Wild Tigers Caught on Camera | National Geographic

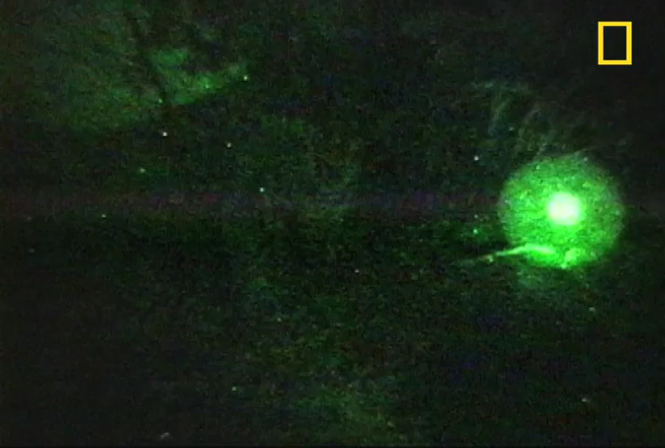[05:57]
The tigers caught by Nick's traps appear to ignore the camera's flashes and clicking shutters.
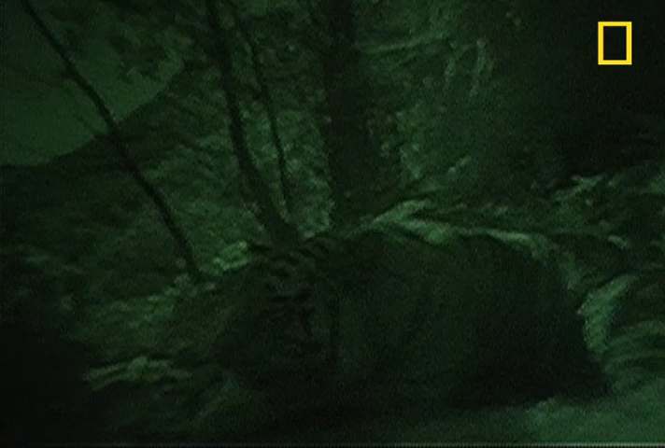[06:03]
Nick hopes these unique images of tigers and their natural state will convey the beauty of these magnificent beasts and help promote his call to protect them.